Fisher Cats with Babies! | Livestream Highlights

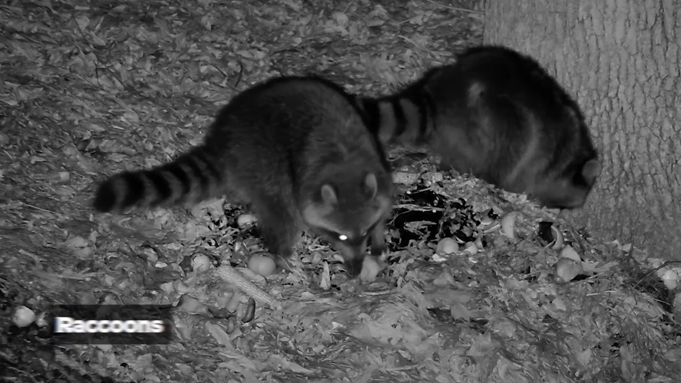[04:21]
Like, I'm not going out there. Like, our compost bucket is full inside. I don't want to go out there because you would literally be in between the male and female Fisher Cats.
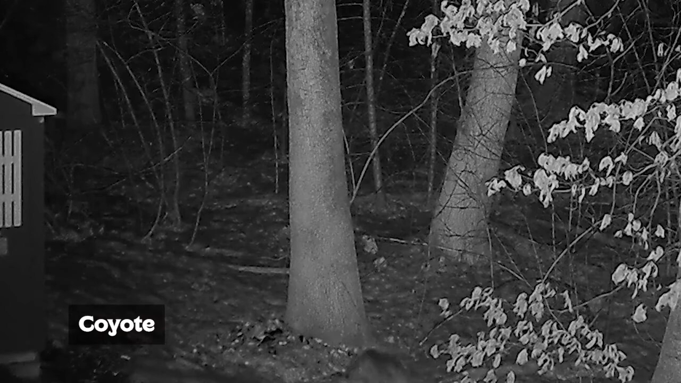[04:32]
So I'm happy we got to see them, but it's, and that's how it always is. Like, we'll just have the wildlife camera up on this computer here. And I'll just like come in the kitchen. I'll be like, the Fisher Cats are out. Oh my God, we better get babies.